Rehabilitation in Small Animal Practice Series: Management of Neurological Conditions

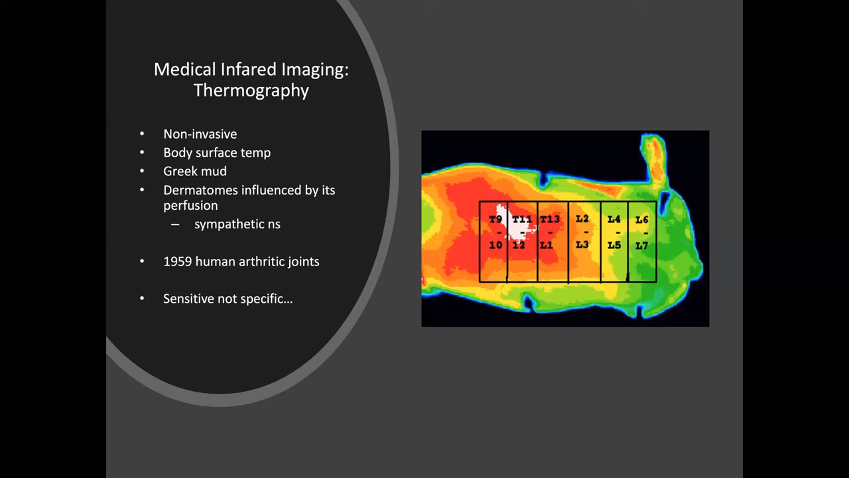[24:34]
And it had a pretty similar diagnostic ability compared to MRI. So that I like because it's really non-invasive.